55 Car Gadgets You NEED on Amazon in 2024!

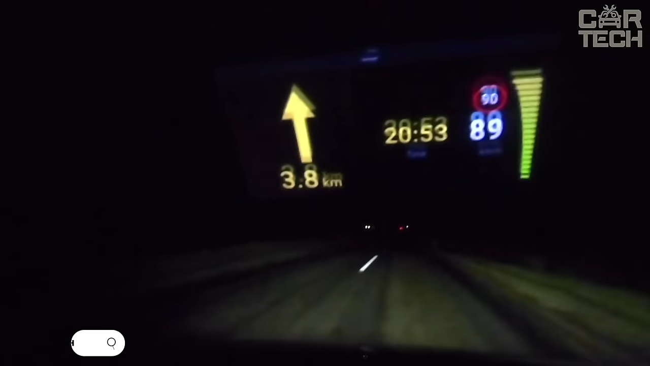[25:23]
It mounts on your dashboard and allows you to project data from your smartphone or navigator directly onto the glass. You can see your route, speed, warnings, and other information without taking your eyes off the road.